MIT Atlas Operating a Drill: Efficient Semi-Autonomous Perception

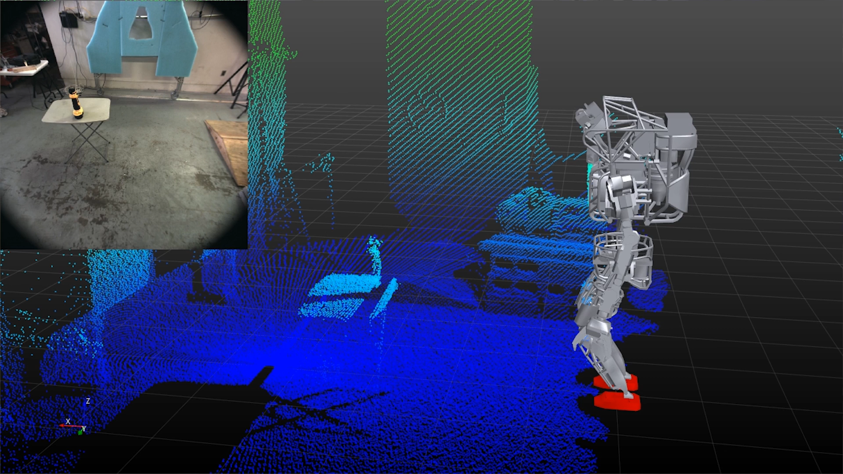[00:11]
First, the robot fits the drill model to the points above a table plane using LiDAR data. Using the drill's position, the robot plans footsteps up to the table to a position which was determined in advance.
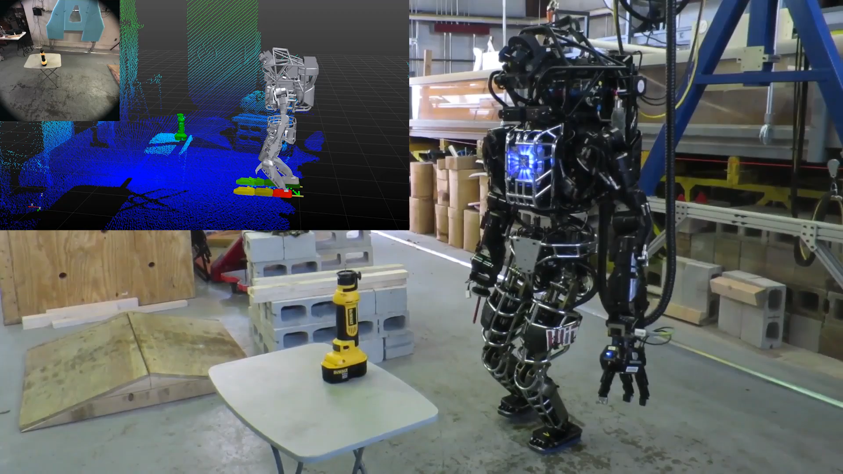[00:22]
Using MIT's whole body controller, the robot walks to within a centimeter or two of the goal. Here it is important that the robot's position drift is as small as possible.
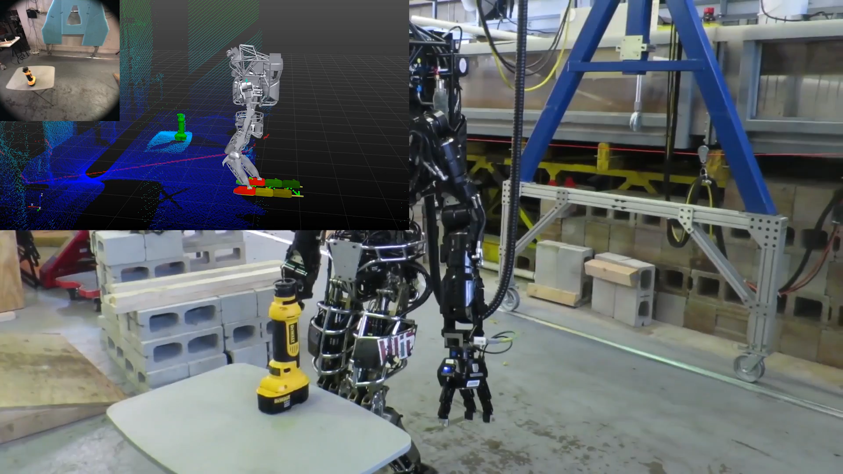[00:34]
When it reaches its goal, the robot stops for a few seconds and refits the drill to account for any drift. The algorithm is autonomous, but prompted by the user.
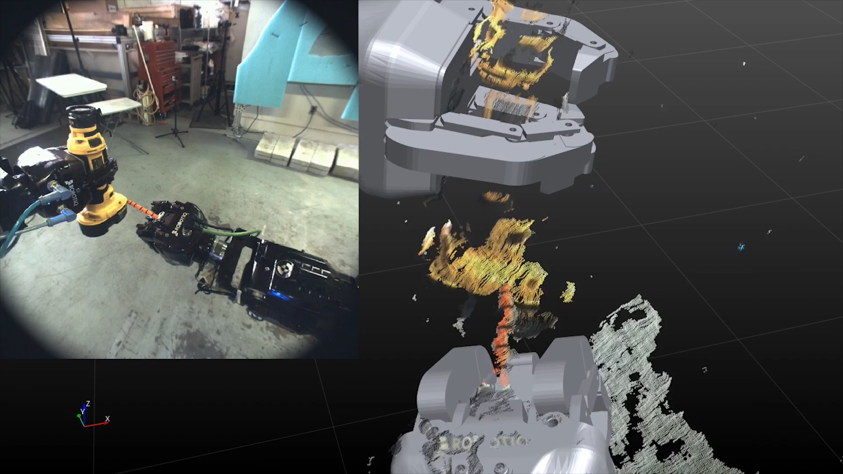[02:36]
Using this same approach, the robot can turn on the drill very quickly again.